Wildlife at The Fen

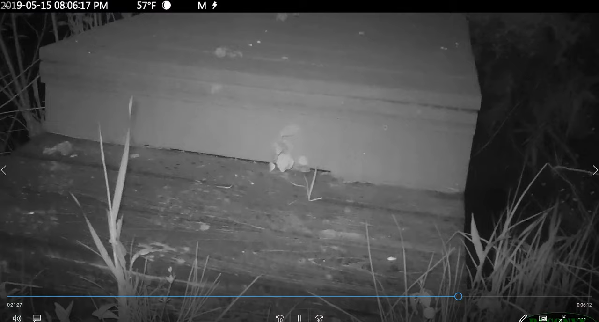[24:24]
But why? Who is that? It's not actually gnawing on the camera. It's a tree next to it.
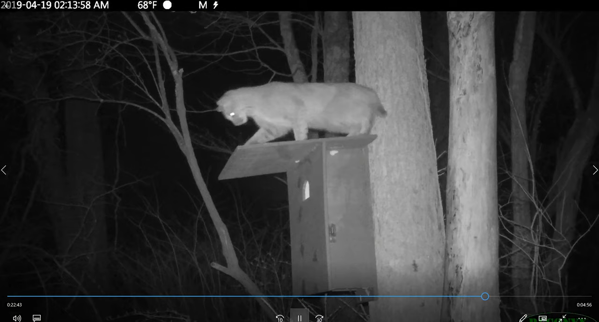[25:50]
Bobcat trying to get into the eggs. He designed it so the raccoons couldn't get in, but we never figured on a Bobcat jumping up the tree. Oh, I can't do it. I
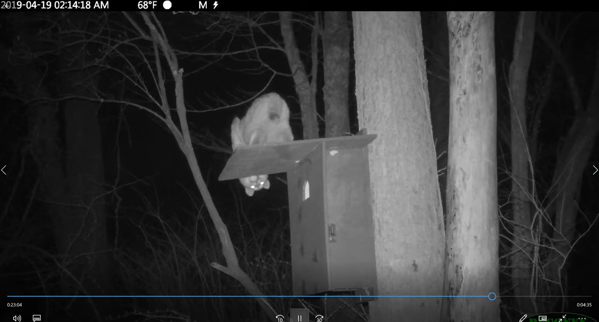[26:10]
can't do
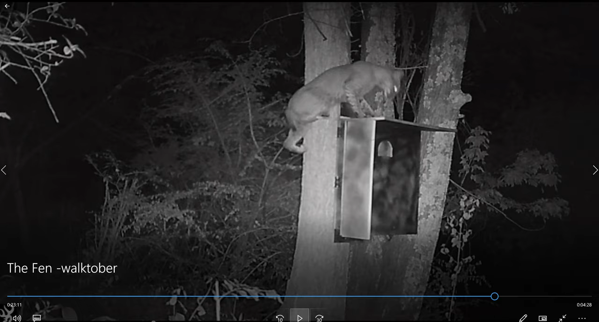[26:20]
it. But. So it's still open. But there's pizza inside that box. To see if he could get in. There were no ducks nesting at this point. So we wanted to see, if you smell pizza, can you get in there?
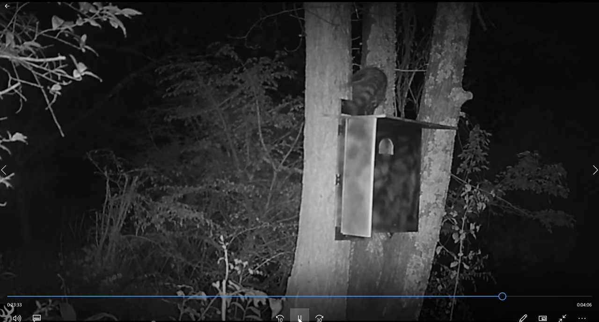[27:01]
Smelling the pizza, and he comes around the other side. Pretty clever. So what do you think? Will he get in there? He got in there. He ate every single pizza. Now this is when the other side, where he's got his hand right now.
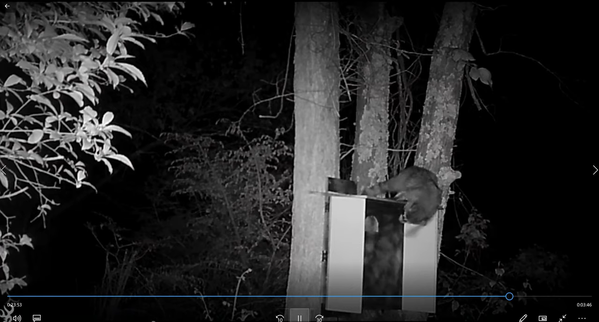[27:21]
The other side. Now both sides are up. And can he defeat this one?
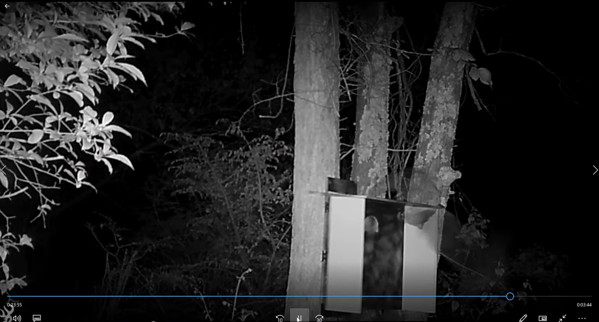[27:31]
Well, it's about eight feet down to the water. And he went for a swim. Splash down. Sometimes the cameras at dawn like this turn everything crystalline white like that. That looks like a teenaged coyote. It looks like an albino, but it's just the way the light works.
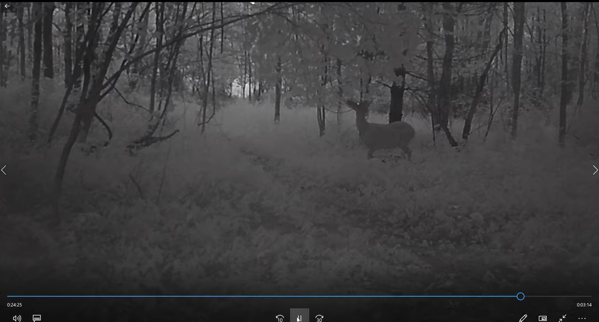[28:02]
This is beautiful with the two fawns that come in. Okay, what kind of dinosaur is that?
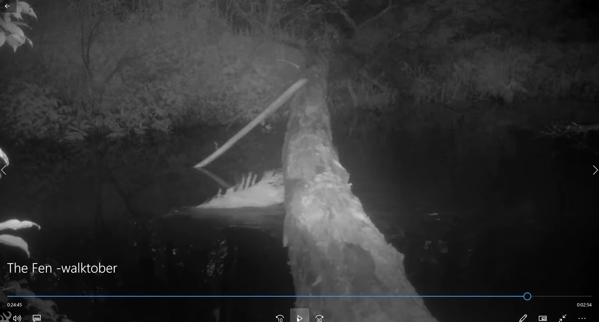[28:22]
At first we thought maybe it was a swimming porcupine. It's a beaver with a branch.
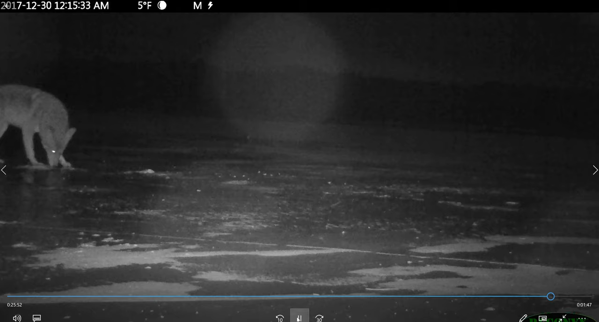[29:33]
This is lake ice. Maybe the same coyotes that we see further upstream. And they act just like domesticated dogs.
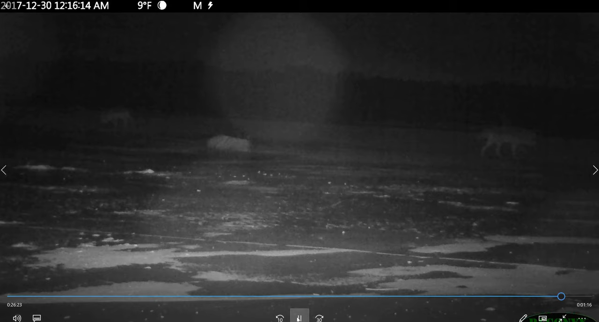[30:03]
He's probably rolling around in some poop.
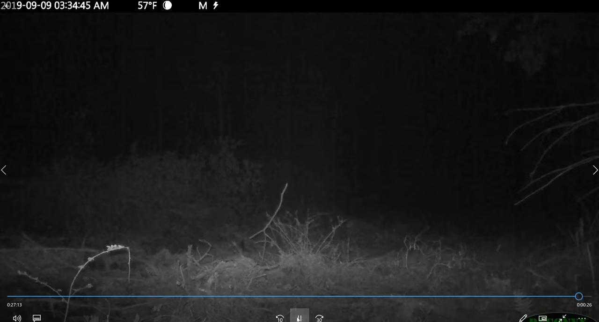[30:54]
It's chilling. Get ready. Get ready. Pause. This guy, you're going to hear coyotes in the distance calling out. And then this guy is going to respond. And it's, well, it's remarkable.